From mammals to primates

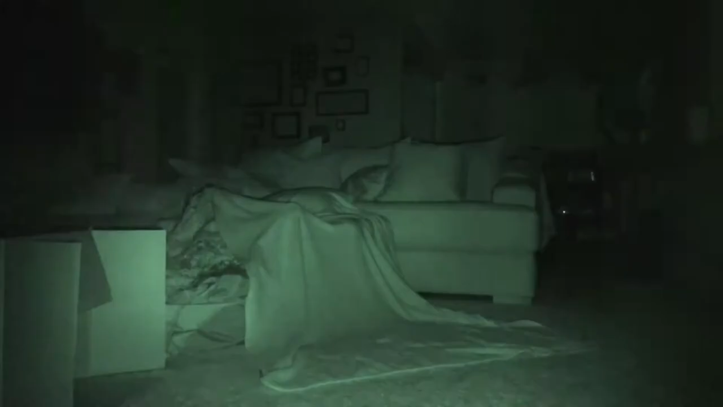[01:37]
You see nearly nothing in an unlit room at night, but your cat sees just fine and wonders why you are stumbling around.